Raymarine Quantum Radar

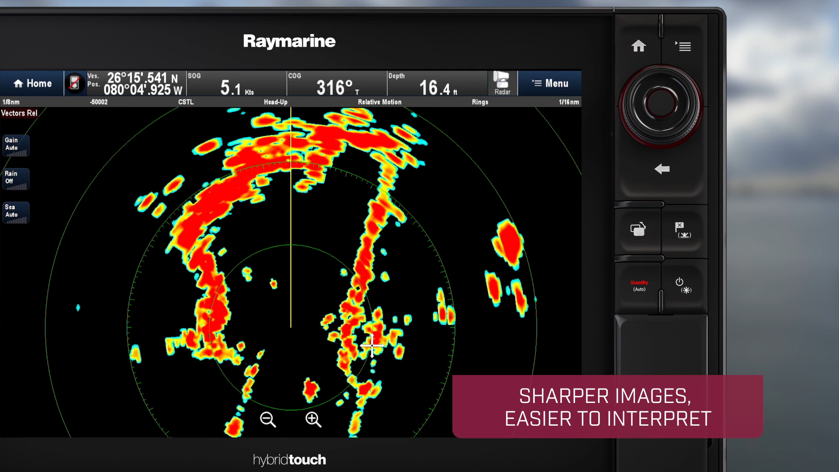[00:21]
and easier to interpret than what conventional radars produce.
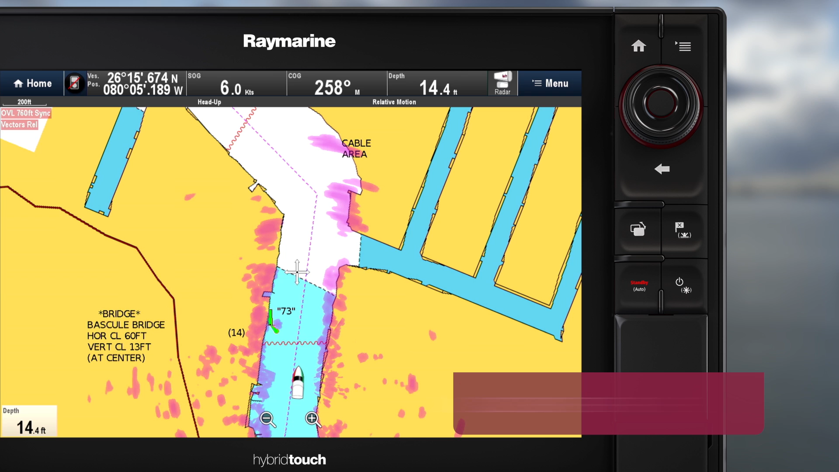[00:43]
Quantum's clutter-free imagery and radar overlay make navigation even more detailed and precise.
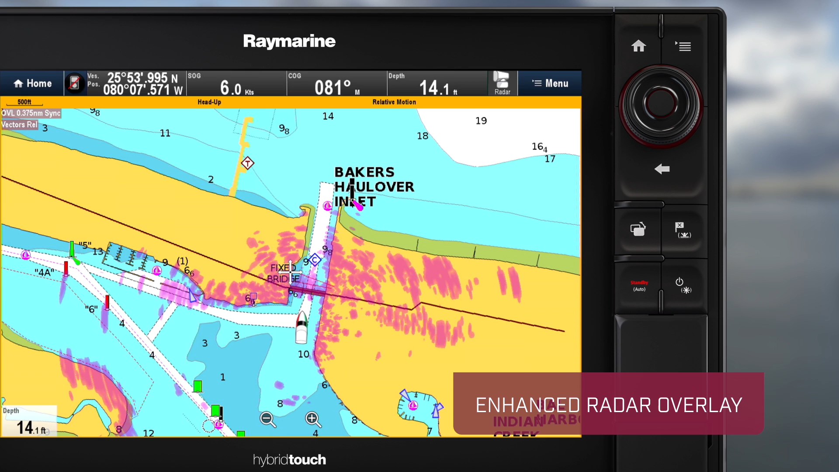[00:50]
You can instantly match live radar targets with chart objects and know exactly what's around you at all times.